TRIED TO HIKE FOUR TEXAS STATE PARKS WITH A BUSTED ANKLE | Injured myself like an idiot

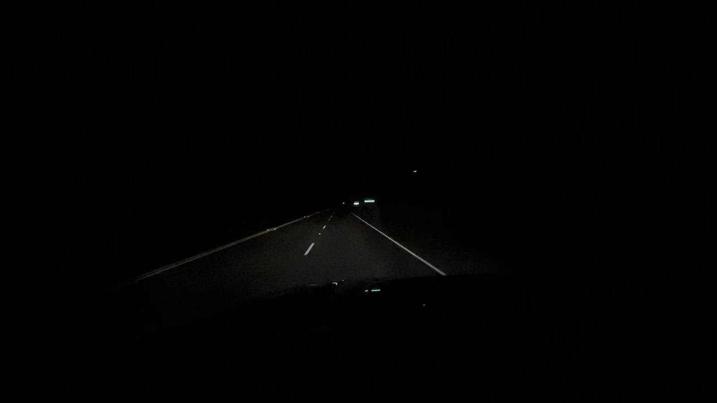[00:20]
area in Texas. I have a couple that I really like. This one is between Johnson City and Fredericksburg, and it's called Gillespie County Safety Rest Area. Little bit too quick on that entry right there. Okay, so this is basically a safety rest area that you can stay in for 24 hours for free.
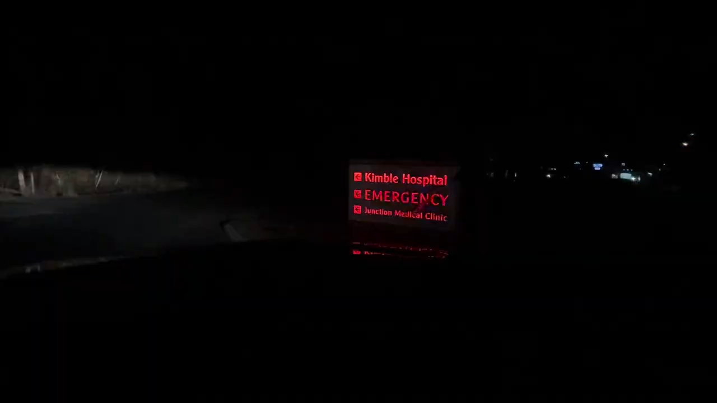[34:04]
Okay, I've decided, executive decision, I'm going to the hospital tonight and get my foot checked out. It's only 8 o'clock. So I finished my call with Harriet. I'm in town because I needed the Wi-Fi. And I'm just gonna come here anyway, see maybe if they can just check it out, and then I can go back to the campsite and sleep in a little bit tomorrow, and then just drive straight on through to California, which is snowing right now.